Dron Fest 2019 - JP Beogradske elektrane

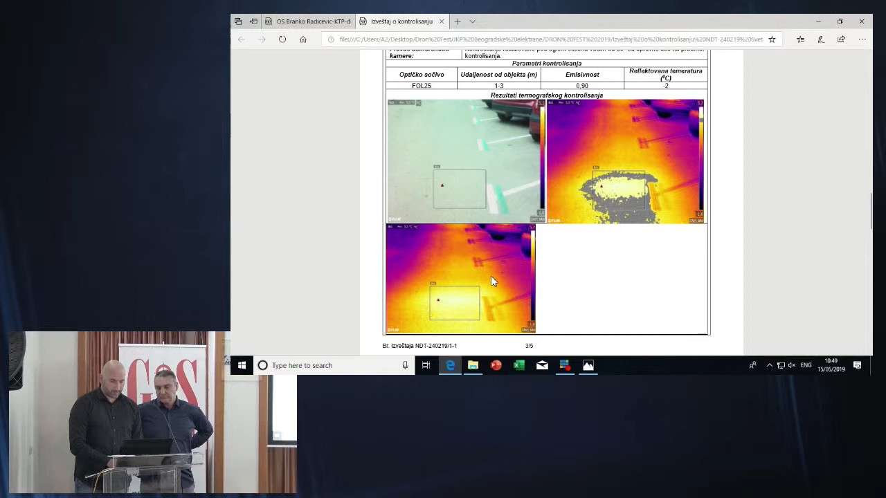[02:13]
Ovde se to pogotovo vidi gde je bilo curenje. Tu smo pronašli curenje i sanirali, naravno iskopali i sanirali curenje i smanjili gubitke. To je bilo u Savskoj ulici u centru grada. To je malo bilo nezgodno da se tu leti dronom zbog dosta vojnih objekata,
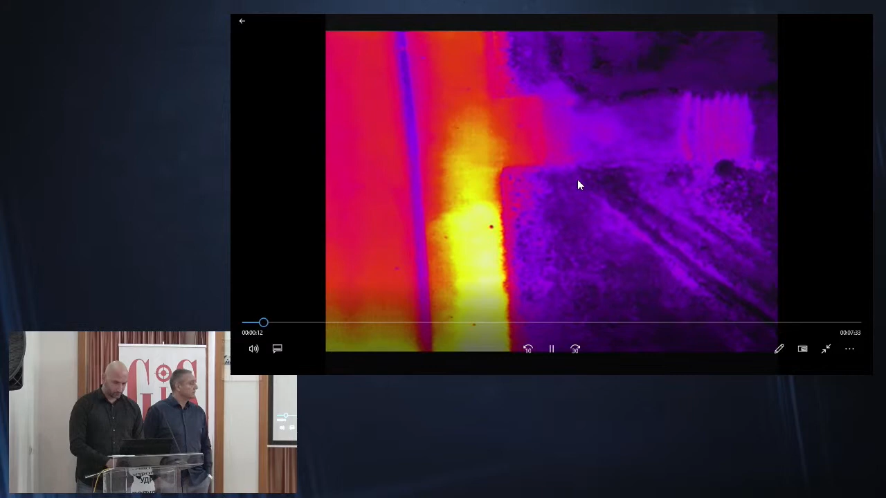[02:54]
I tu isto pronađeno curenje. Naši klasični toplovodi su u betonskim kanalima i onda kad dođe do curenja, taj kanal se popuni vodom, toplom, i zato ima toliki trag, da kažem.
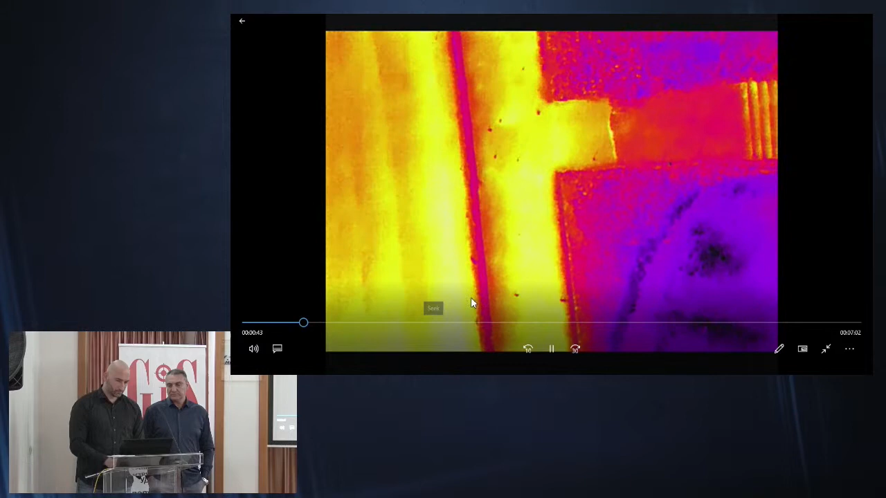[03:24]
Ovo je trasa toplovoda sa Lirom.
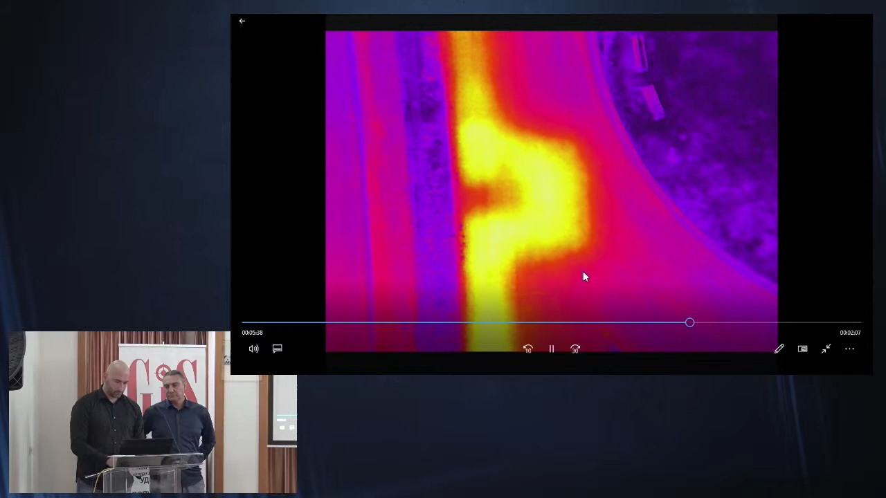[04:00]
Ovde se isto vidi Lira, tu je Mladenovac.
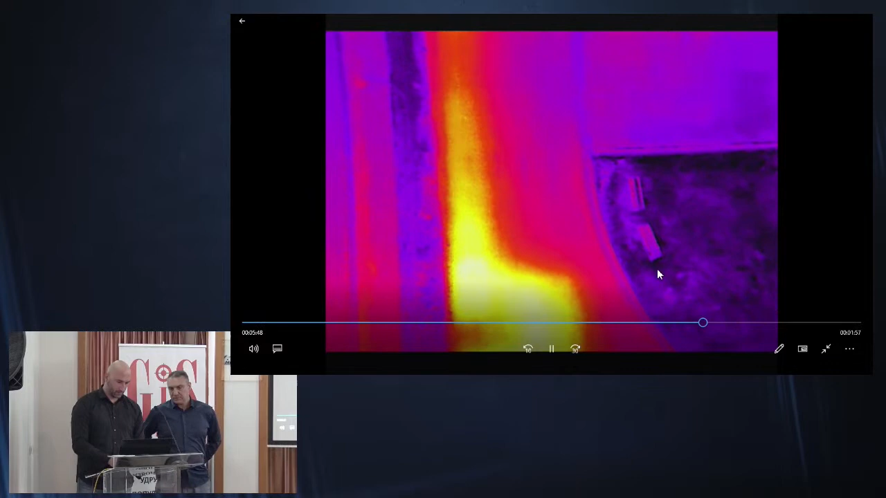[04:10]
I ovde je završetak, znači gde se završava hotspot.